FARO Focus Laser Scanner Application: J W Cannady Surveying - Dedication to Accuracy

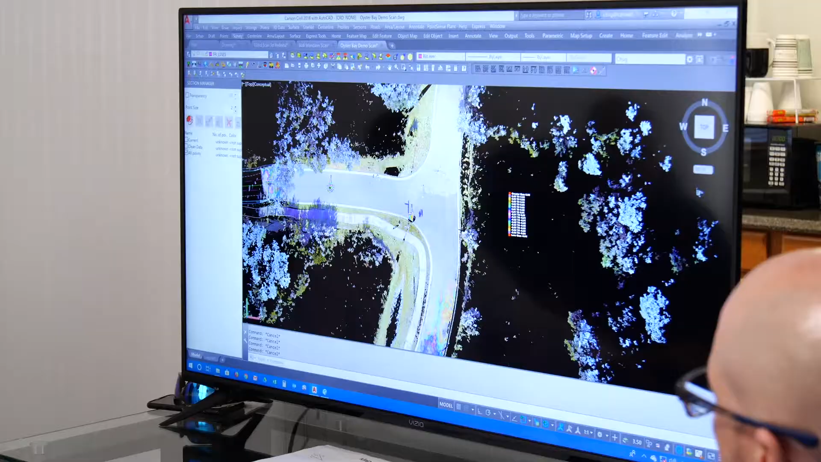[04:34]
and you're designing the roads and the buildings and the lot lines and the stormwater ponds around those trees, when they're in the wrong place, your designs are worthless. With doing the point cloud, we're able to extract a surface and every little imperfection of that roadway surface,
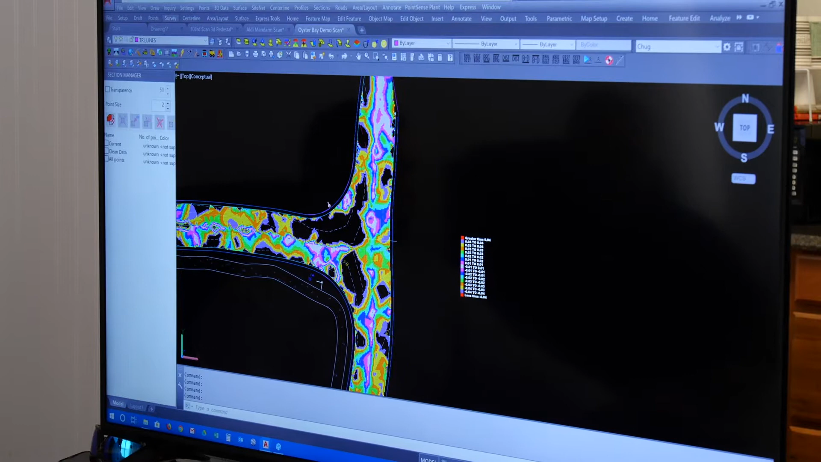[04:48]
every, you know, elevation, you know, at every one square inch if that's what it takes.
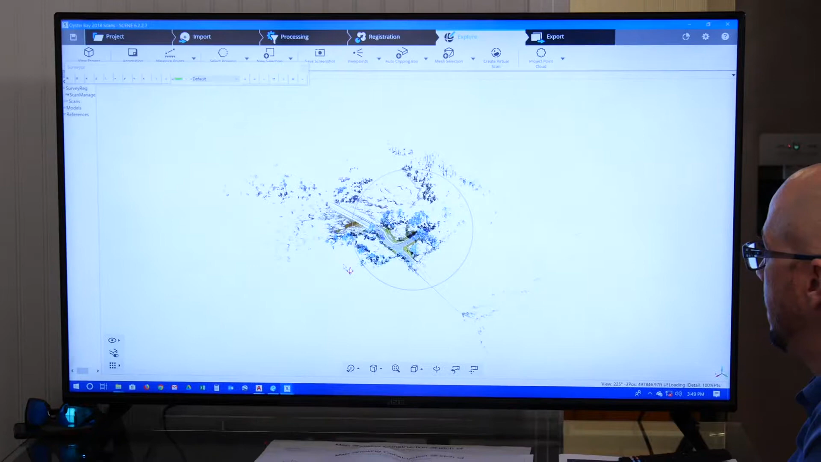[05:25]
and that enabled us to really tighten up the design,
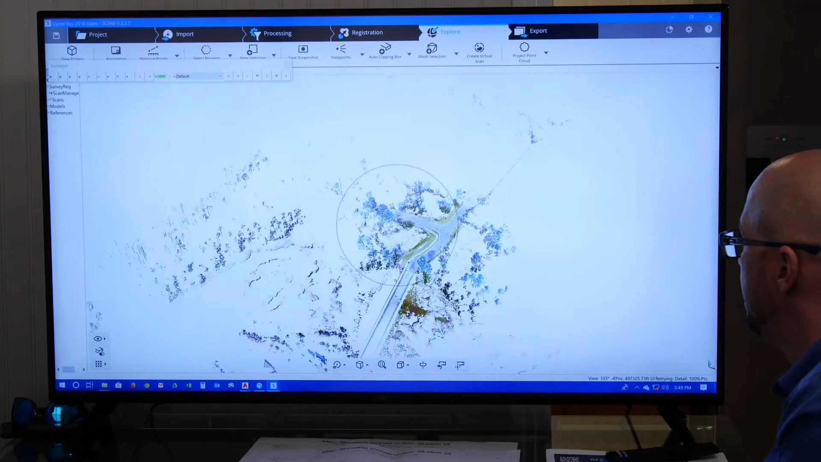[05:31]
get the roads and the lot lines and the pond systems exactly where they needed to be, referencing the trees that we were working around.
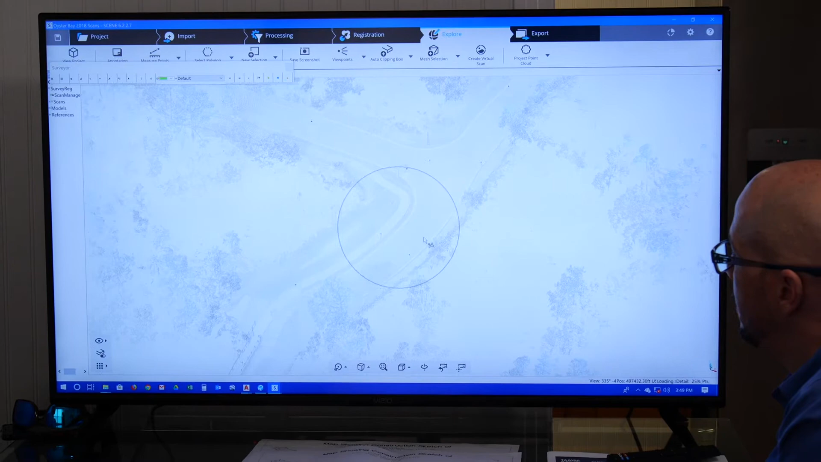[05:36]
So the most important thing that we had from Wes was accuracy,